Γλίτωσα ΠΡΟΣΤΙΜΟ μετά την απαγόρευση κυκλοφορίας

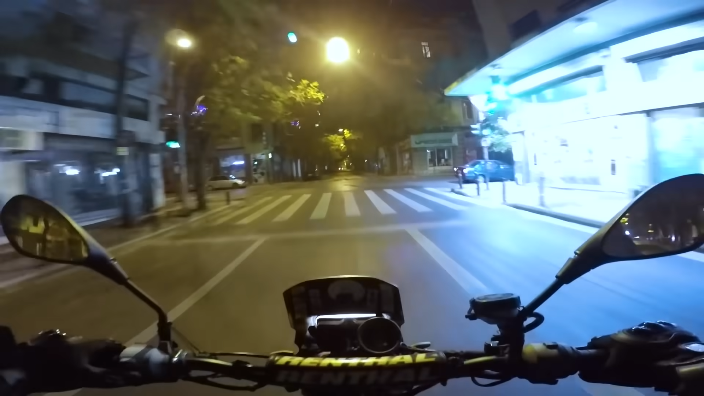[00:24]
Και γενικά θα ήθελα Να φτάσω σπίτι μου χωρίς να φάω πρόστιμο Σήμερα, για να δούμε Θα το καταφέρω αυτό το challenge Η ώρα είναι 10 και 20 Οπότε Ήσχύει ήδη η απαγόρευση κυκλοφορίας Κανονικά δεν θα έπρεπε να ήμουν εδώ Δεν χρειάζεται να δικαιολογούμε με χάσιτες δικαιολογίες
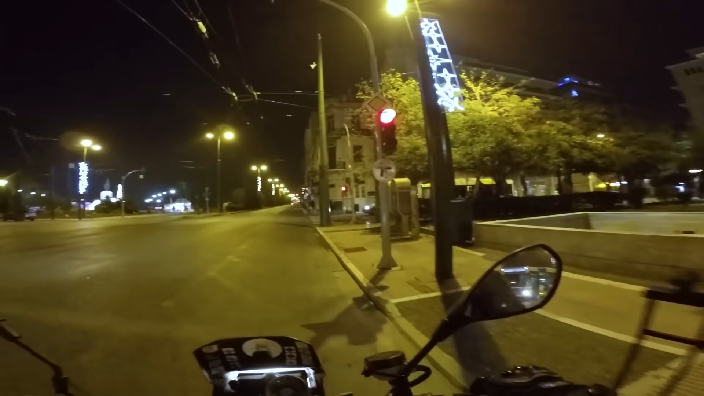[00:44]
Έπρεπε να είχα γυρίσει σπίτι Συνέβη κάτι ωστόσο Που δεν μπορούσα να μείνε Καταλαβαίνετε, δεν μπορούσα να είχα φύγει Οπότε αναγκαστικά Πλέον βρίσκομαι έξω Ενώ έχουμε απαγόρευση κυκλοφορίας Και είναι ένα challenge το σημερινό Είναι ένα challenge γιατί Περνάω από πολύ γνωσσούς δρόμους Δηλαδή σβήνουν και τα φώτα μου στους λακκούβες Είναι καινούργιο αυτό Και απ' τη στιγμή που περνάω έτσι Αλλιώς από δρόμους που έχει αστυνομία Συνήθως,
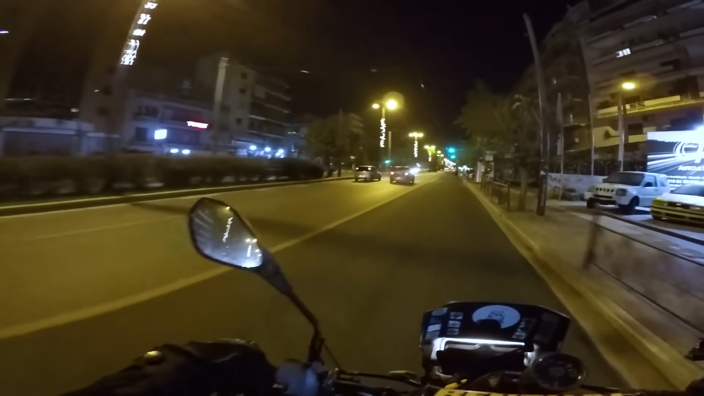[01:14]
δηλαδή λεωφόρο Αλεξάνδρας Λεωφόρο Κυπησίας Λεωφόρο Δημοκρατίας Και τα λοιπά Λέω, κάτσε να το γράψεις
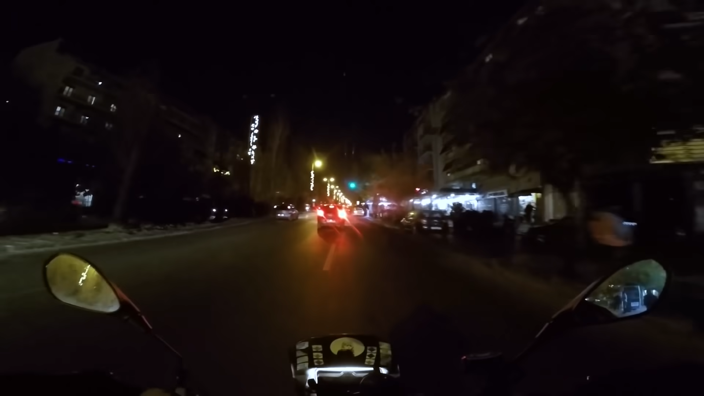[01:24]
Μπας και καταφέρουμε το challenge Επίσης Εντάξει, τα έχουμε πει πολλές φορές Δεν οδηγάω σαν πρότυπο Οπότε ναι, δεν έχει νόημα κάθε φορά να κάνω disclaimer Σήμερα, σίγουρα Δεν θα οδηγήσω προβλεπέ Γιατί εντάξει Αυτό που με ενδιαφέρει είναι να φτάσω στο σπίτι μου γρήγορα
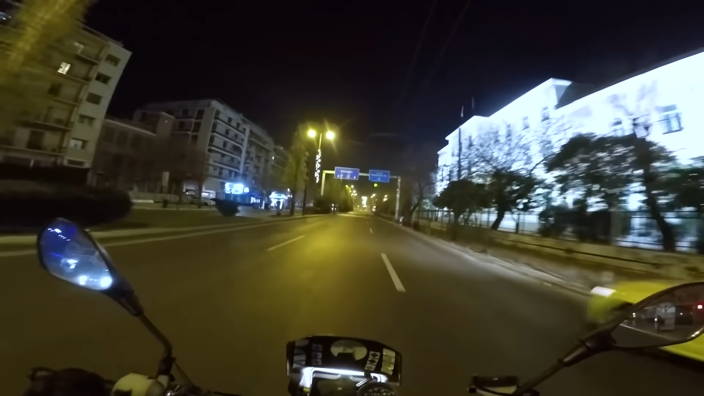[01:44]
Εντάξει Οπότε σύγουρα PG gute Αυλά Αυτό δεν τα είχα δει Λοιπόν, βλέπουμε κάνα� Εκεί Ρόχι Δεν βλέπουμε αστηνομονία Ανάβει κόκκινο και το άλλο Αυτό Φεύγουμε ψηλό Τσιλ Δεν βλέπω αστυνομία ούτε εδώ, καλό αυτό, καλό
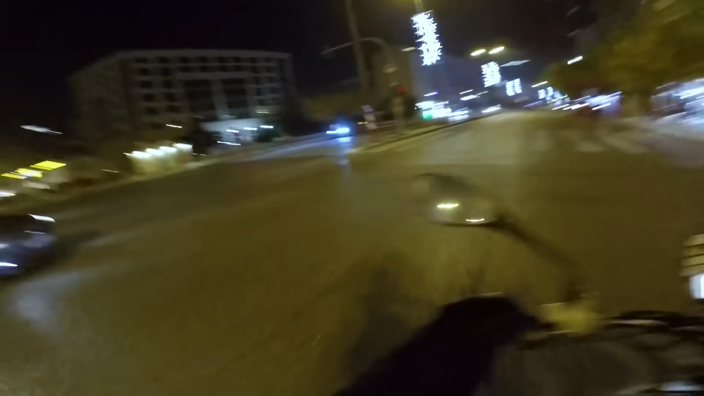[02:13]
Τώρα αν πάω με ψηλοσταθερή ταχύτητα θα ανάψει και αυτό το φανάρι Και μετά νομίζω φεύγουμε Ήτο μεταξύ έχω και το πιο περίεργο κράνο της Αθήνας, ξέρω εγώ Οπότε το να μην με σταματήσουν να είναι... Ωπα, εκεί η αστυνομία, ωραία Είναι στο ρεύμα μας, στο ρεύμα τους Στο ρεύμα μας είναι
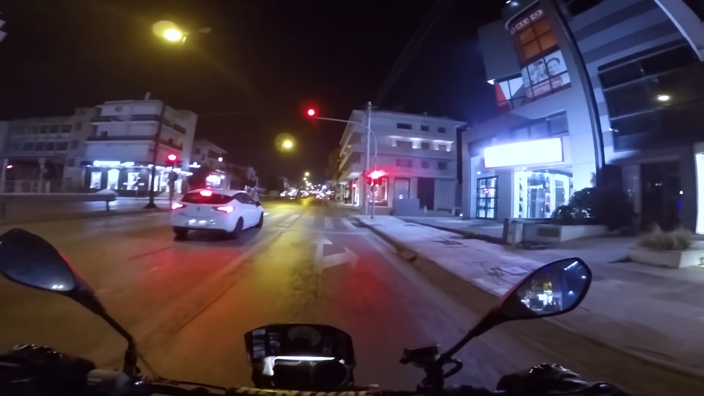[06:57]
Οπότε ναι δεν χαίρομαι πολύ Ελπίζω γενικά αυτά που έχω πει να τα έχετε ακούσει Γιατί είμαι με ανοιχτή τη ζελατίνα
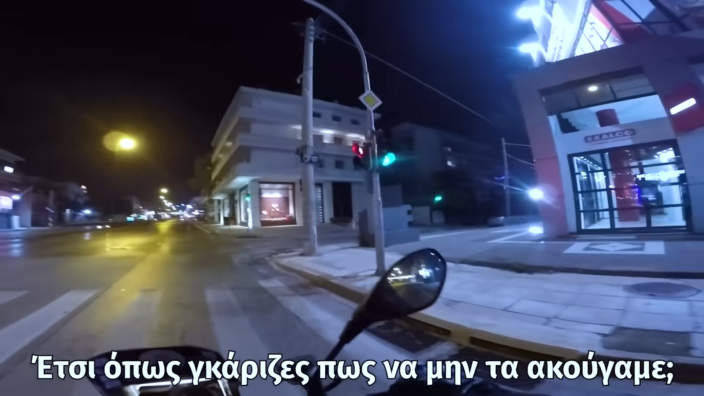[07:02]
Και πάω φουλ γρήγορα ξέρω εγώ Και μπαίνει φουλ αέρας Οπότε δεν ξέρω τι ακούτε Δεν έχω και ένα half-face Οπότε βλέπω φώτα Ωραία δεν βλέπω φώτα Καλό αυτό
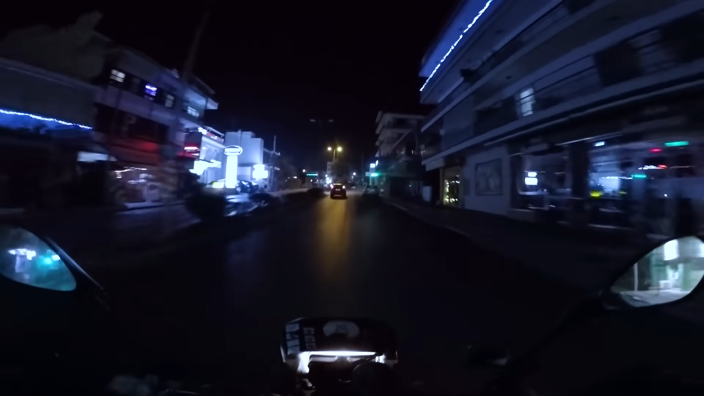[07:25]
Το πρώτο πόνο σημείο που μένει να έχει κάποιο μπλόκο Είναι νομίζω στη λεωφόρο Δημοκρατίας Αν λεωστάτην εδώ Πράσινο φανάρι Επιταχύνουμε όσο δεν πάει Και άλλο πράσινο Καλά
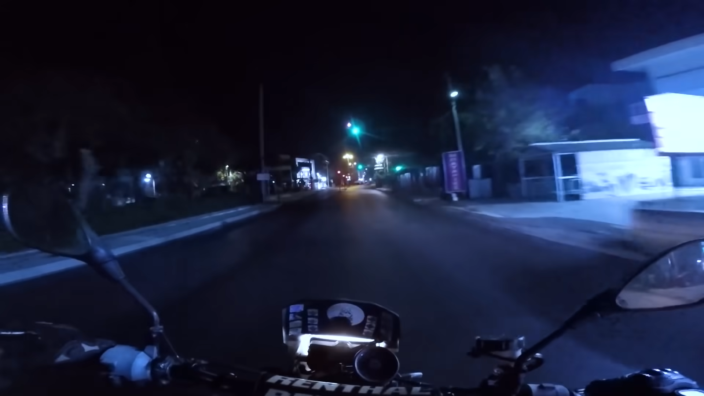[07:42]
Λοιπόν αν πάνε όλα καλά Θέλω να κάνω και στάση σε περίπτερο Αν δηλαδή Τόσα τρελιάρεις είμαι σήμερα Τόσα στο πόλι το θέλει το πρόστιμο Τώρα το φανάρι θα με πιάσει Ωραία φίλε μην γίνει τώρα η φάση αλήθεια Δηλαδή είμαι πέντε λεπτά από το σπίτι Ο άλλος καίει το φανάρι και δικαίως θα σου πω εγώ Δικαίως το καίει ρε φίλε Γιατί άμα θέλω να φτάσει σπίτι του γρήγορα Και έρχεται αστυνομία πίσω μας Να φαντάσω να έρχεται αστυνομία Ωραία πράσινο Ε που πας εσύ ποντιρίε